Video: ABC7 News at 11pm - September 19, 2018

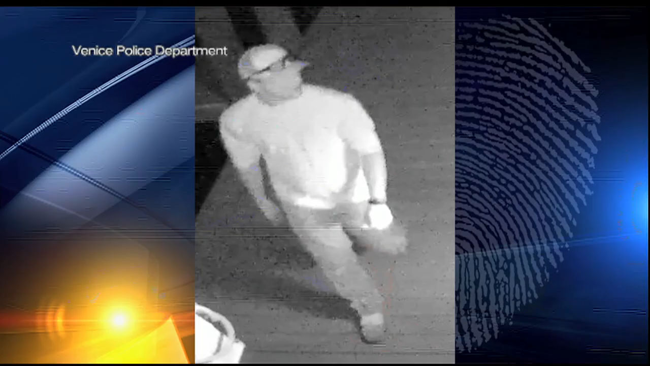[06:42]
Take a look at these surveillance photos. Police are calling him Mr. Steal Your Yeti.